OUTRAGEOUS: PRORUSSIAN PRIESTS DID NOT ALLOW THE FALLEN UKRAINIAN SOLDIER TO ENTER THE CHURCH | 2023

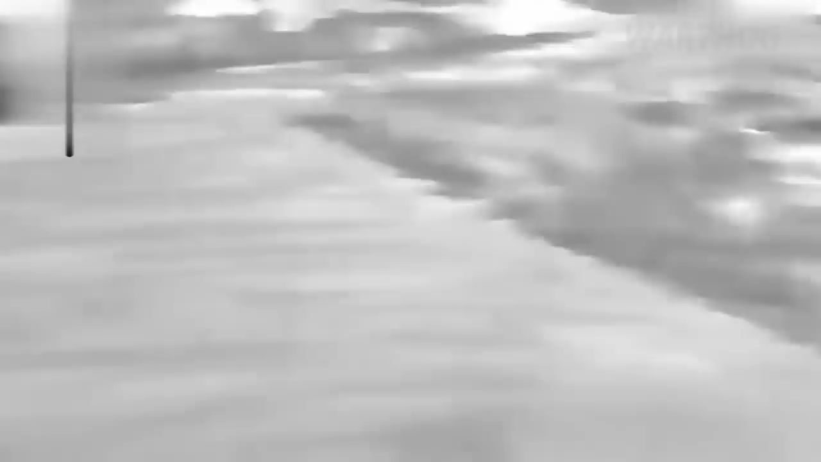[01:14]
Brutal footage is showing the 92nd Brigade stopping a Russian assault and ironing the retreating Muscovites with artillery and grenade launchers.